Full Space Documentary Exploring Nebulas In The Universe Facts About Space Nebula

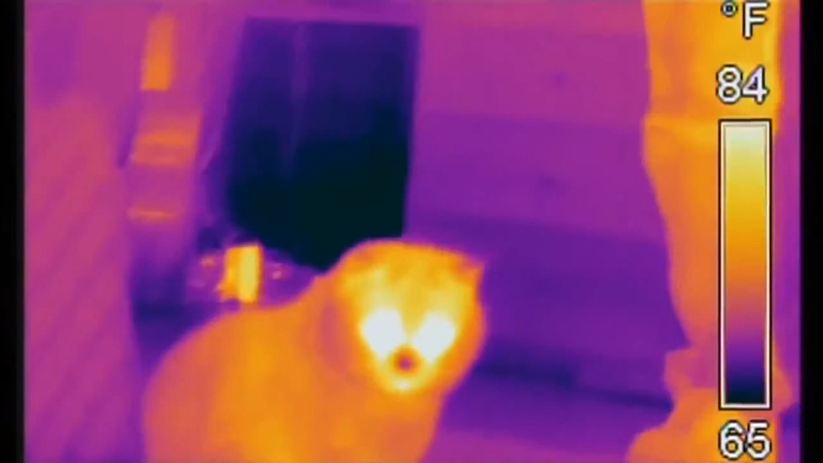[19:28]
On screen: scale top 84°F, scale bottom 65°F
in infrared light is emitted by anything that is warm it's often used to detect heat
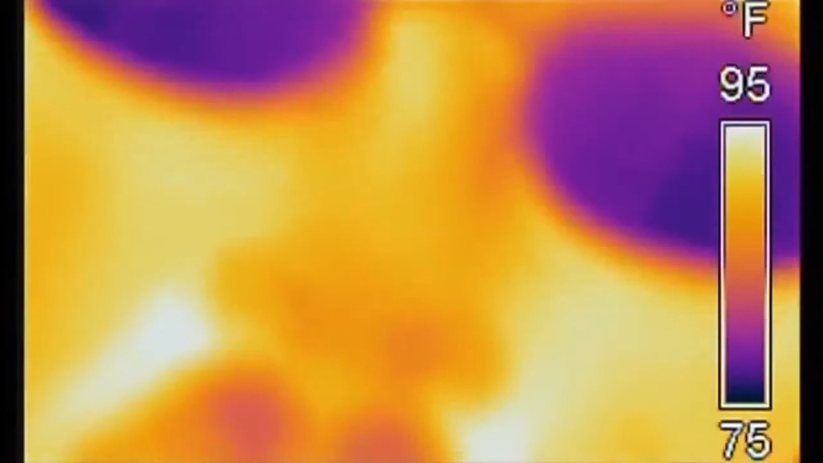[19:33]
On screen: scale top 95°F, scale bottom 75°F
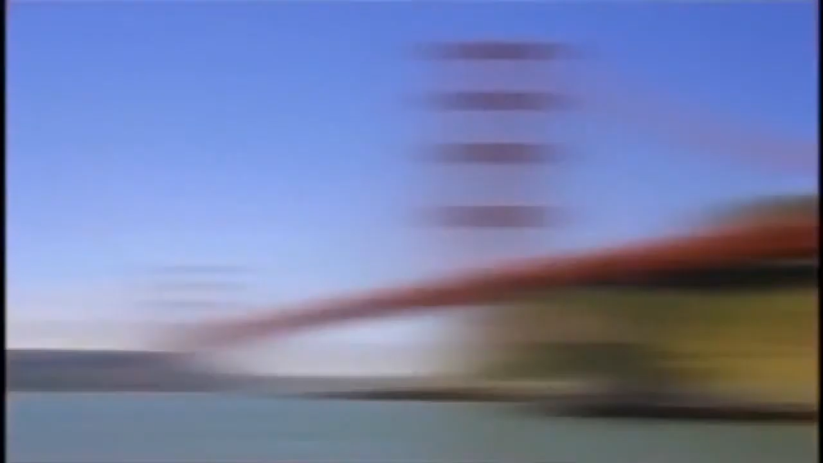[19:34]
in special cameras each temperature is detected as
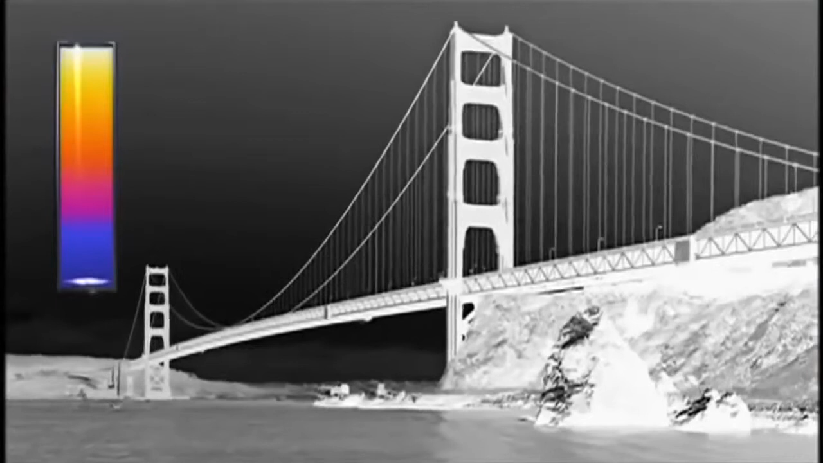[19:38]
an infrared color that we can't see and then it's translated into a visible color
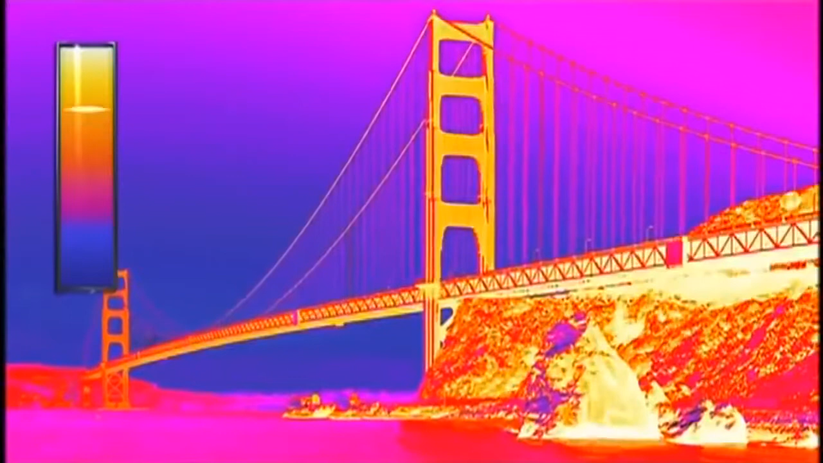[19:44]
that we can see
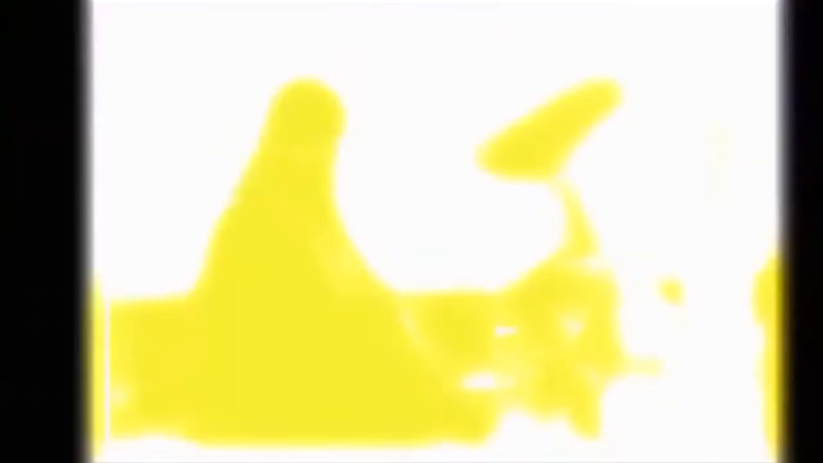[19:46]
that's how infrared
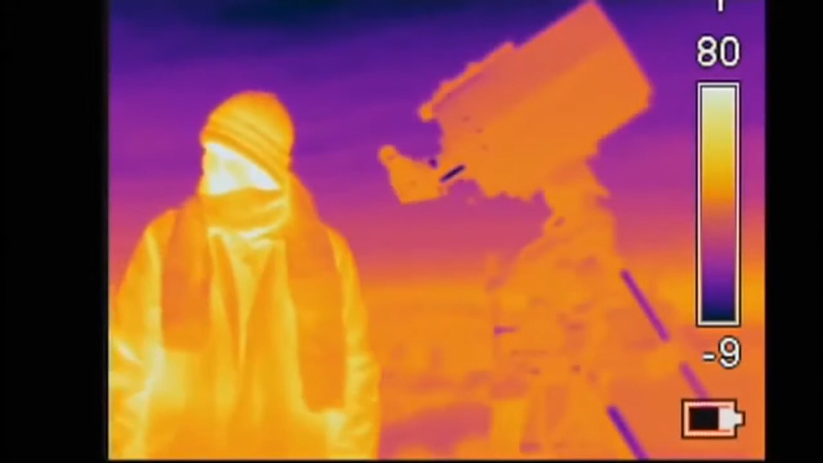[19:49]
can use body heat to reveal some amateur astronomers working in the dark of night when otherwise we'd have to turn on a light to see them at